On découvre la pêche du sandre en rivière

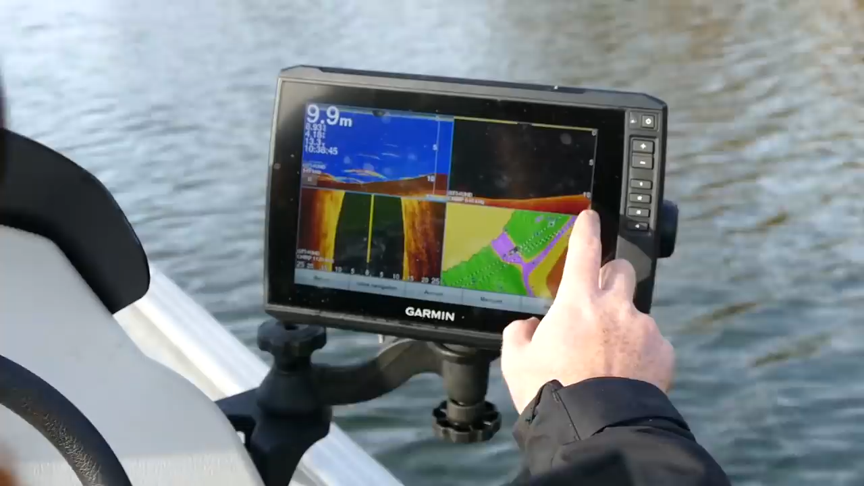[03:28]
On screen: depth 9.9 m
En train de la remonter gentiment. Hop, du coup on avait 14 mètres dans le trou et là hop on a le point de la digue et là on est en train de la traverser. Du coup ce qu'on va faire à partir de là, on va poser l'heure sur la digue et on va les laisser descendre le tombant là et après on va continuer, on va remonter à la fosse. Parce que des fois c'est là que ça se passe. Mais là, il y a un tintin. Un peu tout seul.